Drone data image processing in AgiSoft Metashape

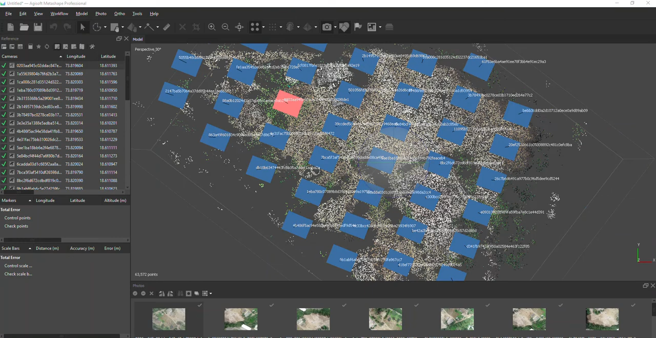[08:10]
Now the align process is done.
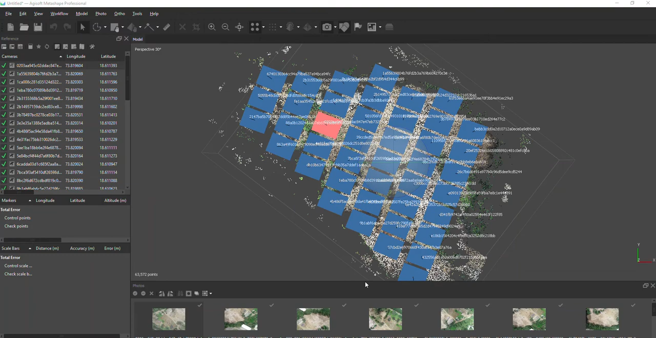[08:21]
Okay. So you can, after finishing this process, you can see the photos, the cameras are looks like this.
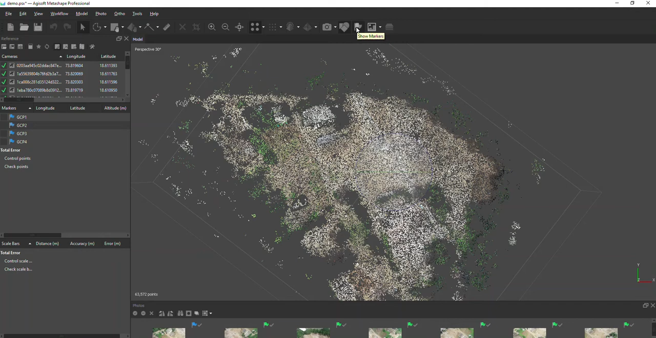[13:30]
Second, in the process, so you can enable the plug show marker, and you will see the finished marker.
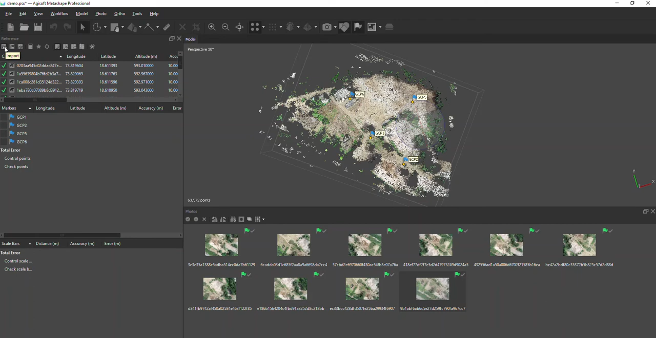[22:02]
The next step is import the marker here. Go to reference pan, that tool called import. Go to select your CSV file. Yes. Select the AgiSoft comma separation.
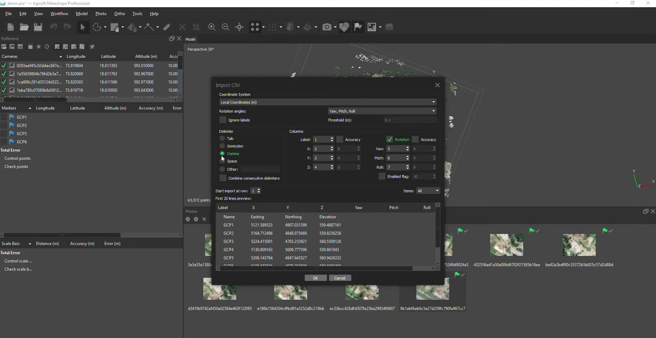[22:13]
I call name missing, not in and name missing.
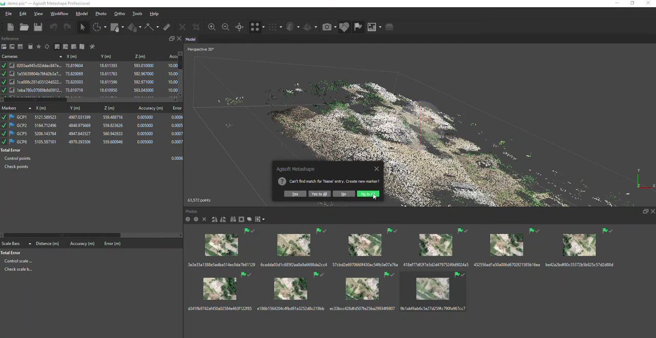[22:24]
Not to all, because of I don't want to place all markers, I want to place only the four markers. Yes. See, look at I place. The next step is called optimization.
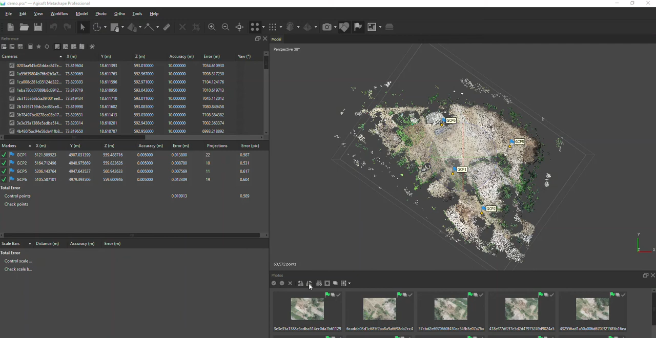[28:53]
Yeah. Now that ends cloud point process done. Go to workspans, explore this chunk. Now you can see the dense cloud offsets here.
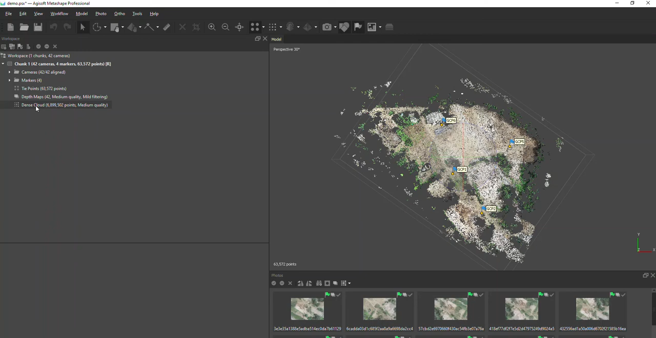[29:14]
You double click on the dense cloud. Now the dense cloud point will be here. See, compared to the tie point, it means the sparse cloud. Tie point is called sparse cloud.
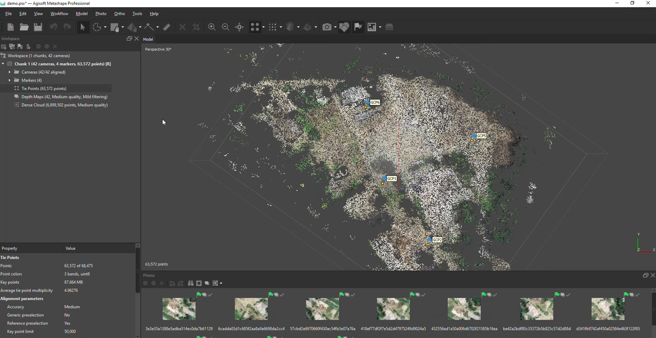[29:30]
So less points. Okay. After generating the tensor, the tensor point will the millions of points will be there. That is called the tensor. It looks like very density point. Yes. Let's disable the flag. Yes. The next step is called the. Don't forget to save the project because this is very important process.
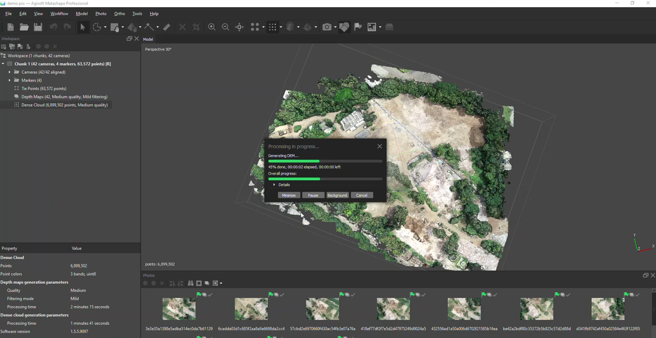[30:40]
It will be generate the dump. Dump, it won't take much time. It will, or it will take 2 to 3 minutes for based on your areas. Yes, save the project. For each step, process finish. Don't forget to save the project. Yeah. So now the dump process finished. You can see the left side panel. Dump. If you double click on the dump, you will see the right side of the dump model. Yes.
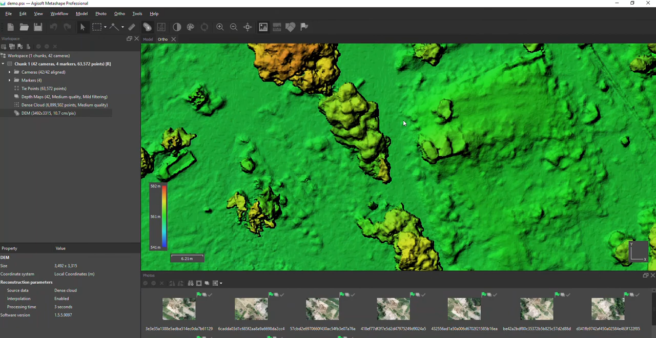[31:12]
Look at it's coming out well. Yes. For moving the cursor, you can see the right side bottom area. You can see the X, Y as well as Z also. See, for moving the cursor, while moving the cursor, you can see the X,
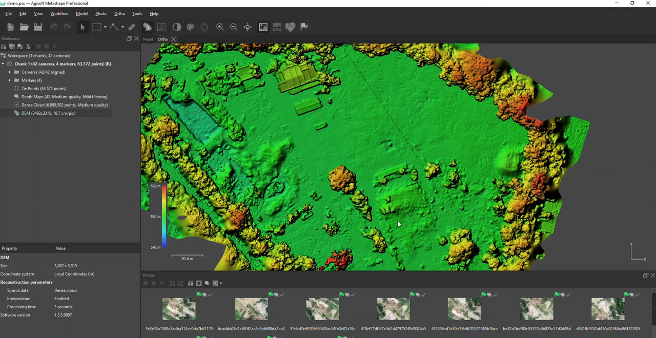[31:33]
Y, Z values for each moving. Yeah, nice. So we have finished till tense cloud. Finally, we are going to generate the ortho. Go to the same workflow. Build ortho mosaic. We'll click on the build ortho mosaic. For generating the ortho, we need the source dump. Based on the dump only, it will generate the ortho.
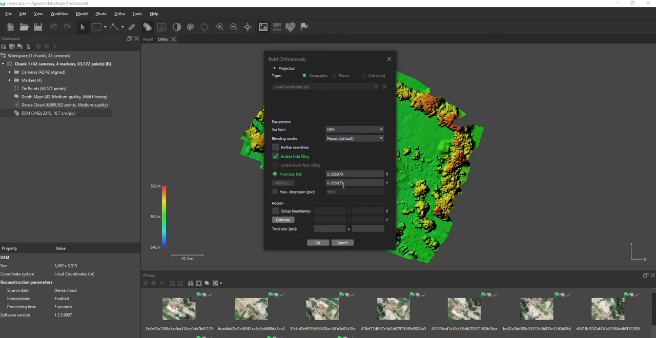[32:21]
Okay, keep the pixel size the same as default. If you want the change the pixel size how much you want, you can change. But should be the same as well as the dump. Okay, click on the OK. For ortho generation, it will take time. Let's finish the process, the ortho generation.
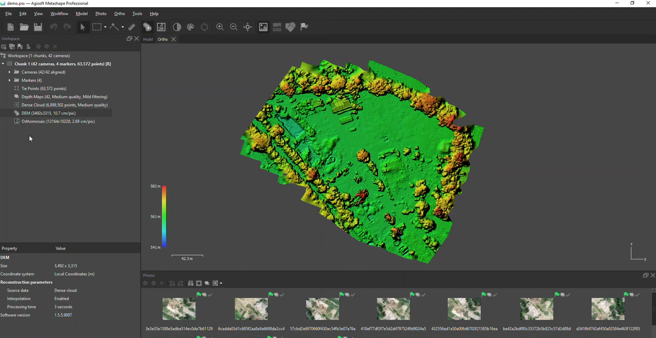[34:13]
Right, left side reference workspace, you can see the ortho option. So double click on the ortho mosaic,